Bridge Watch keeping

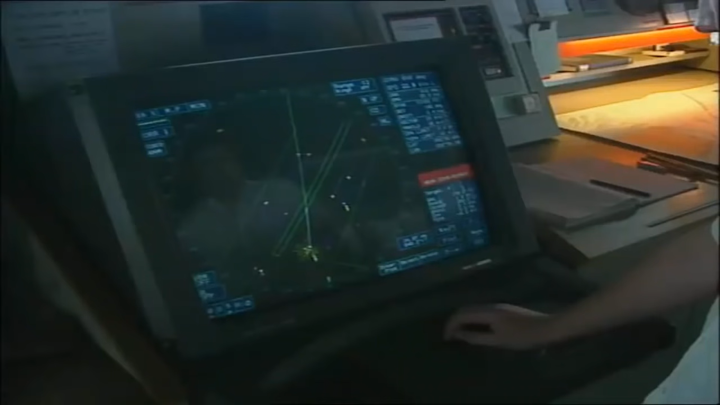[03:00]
maintaining a radar watch, and a lookout.
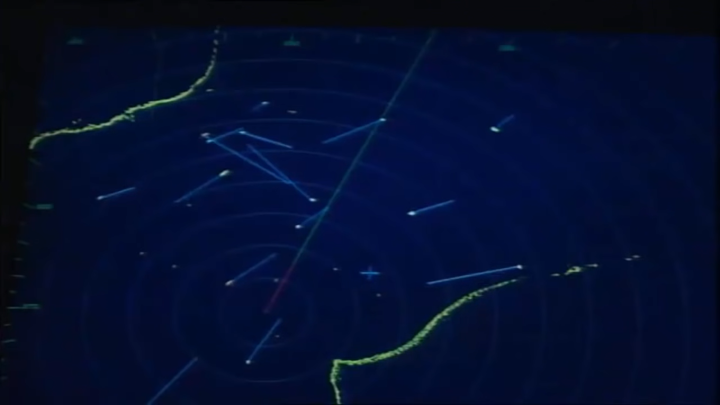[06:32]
The new watchkeeper double-checks the radar and ARPA settings and the navigational instruments.
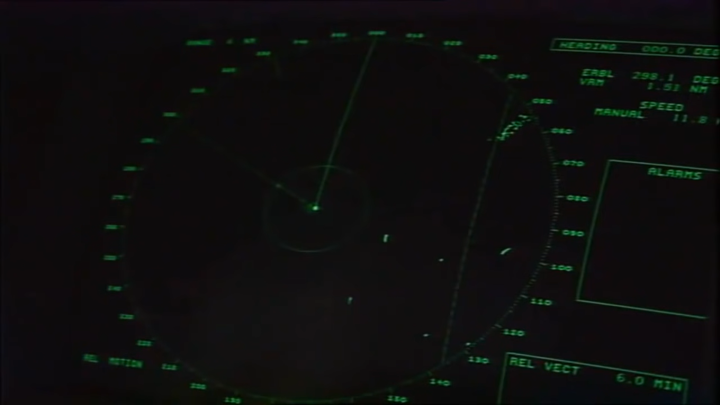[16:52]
The offset of the track is the distance the ship needs to keep off the point.
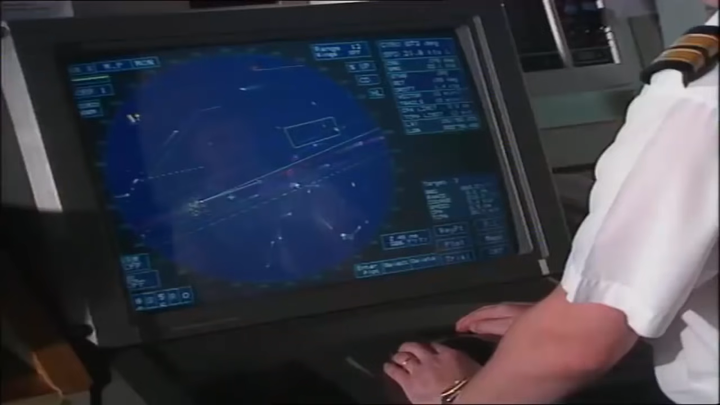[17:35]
These must include checking the compass error and checking other navigational equipment for errors. Other items to watch could include fire alarms,
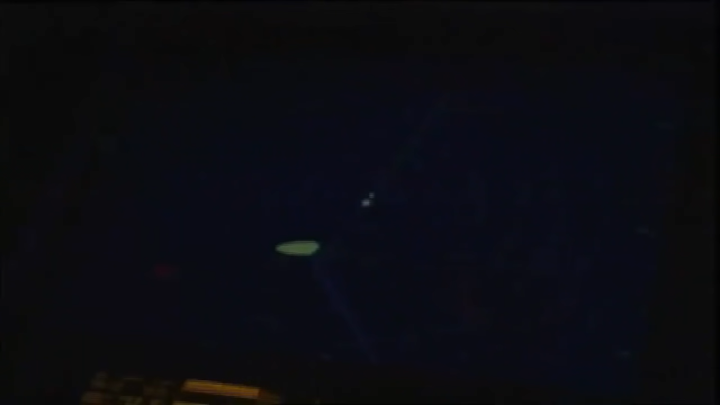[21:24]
Funny how come he didn't alter course to do so.